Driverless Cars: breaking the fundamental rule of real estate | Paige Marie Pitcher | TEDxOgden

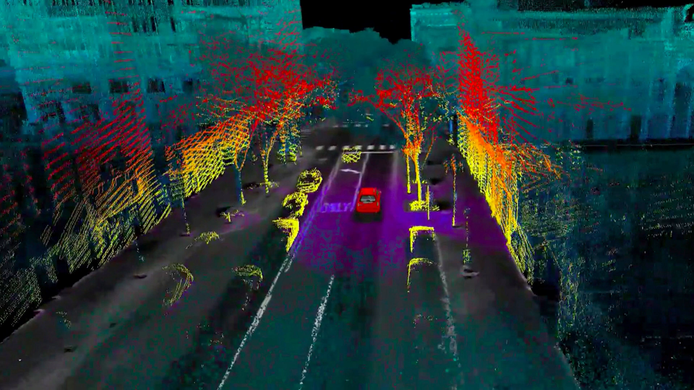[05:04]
This is a picture of LiDAR. This is a laser scanning image that kind of allows a car to see, if you will. This technology has been reduced by 90% just in the last three years.